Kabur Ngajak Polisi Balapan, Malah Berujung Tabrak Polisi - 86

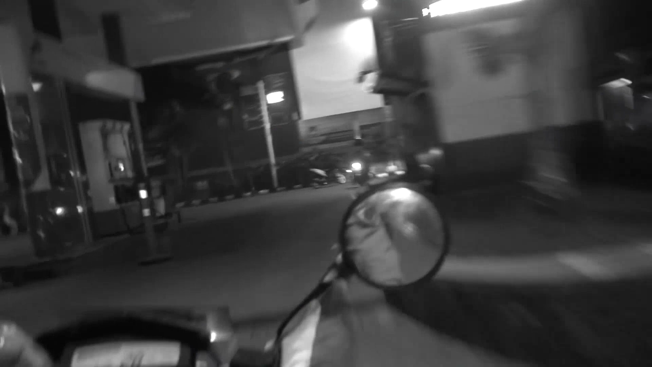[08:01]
Lalu kami menghampiri pengendara tersebut dan saat kami menghampiri, salah satu dari pengendara tersebut melarikan diri ke wilayah Aries.